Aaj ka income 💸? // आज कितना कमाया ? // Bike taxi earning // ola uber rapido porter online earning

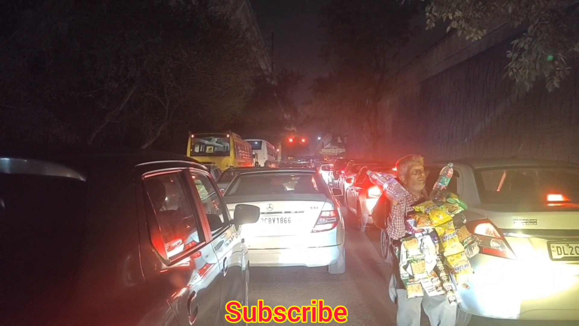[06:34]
वाले के ल करता है ऐसा मत करा करो यार कोई भी दोस्तों
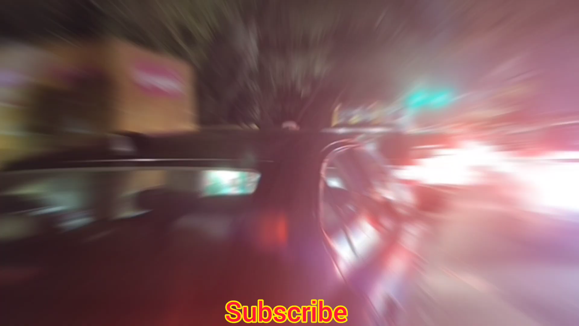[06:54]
देखो यह कार वाला है बताओ
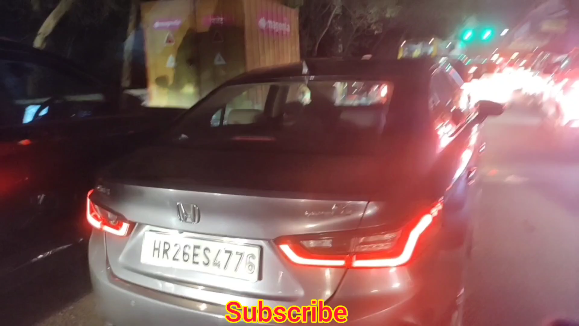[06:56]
मतलब
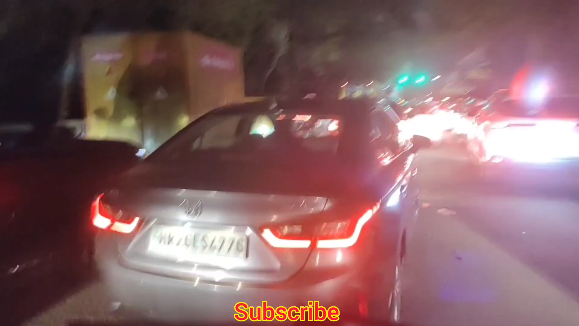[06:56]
इस तरीके से बिल्कुल बगल में घुसानी की कोशिस करते ना जैसे भाई डर हमें लगता है कहीं इसको टचना हो जाए और इनको तो भाई कोई फरक नहीं पड़ने का